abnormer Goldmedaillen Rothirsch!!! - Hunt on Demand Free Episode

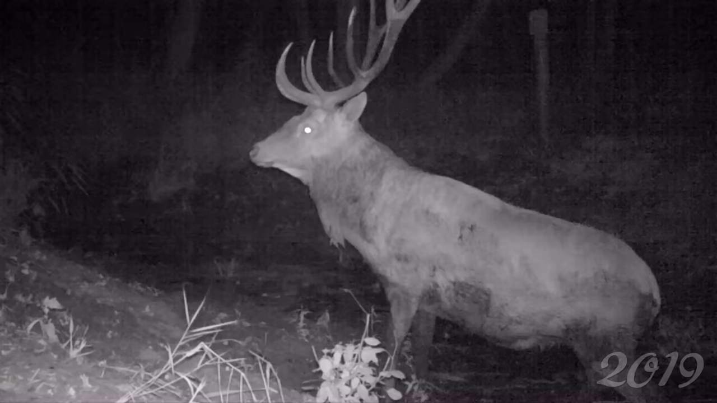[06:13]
Nun war sein Geweih wieder absolut makellos und von der abnormen Augsprosse war nichts mehr zu sehen. Als der Hirsch dann bestätigt war,
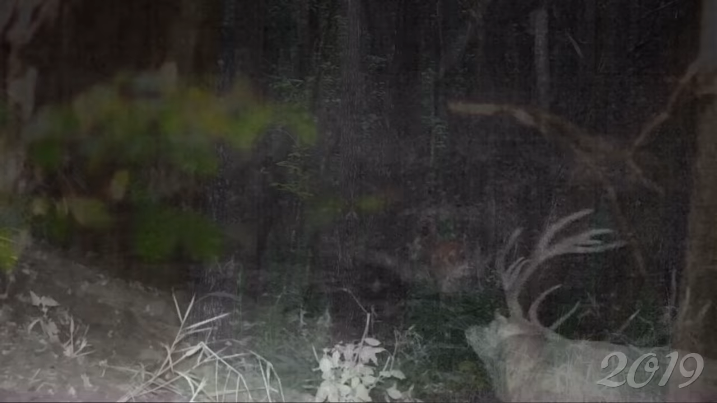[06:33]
pirschte Paul zum Brunftplatz, um dort das Brunftgeschehen zu filmen. Leider vertrat er dabei das Kahlwildrudel und beendete damit die Rotwildbrunft in unserem Revier.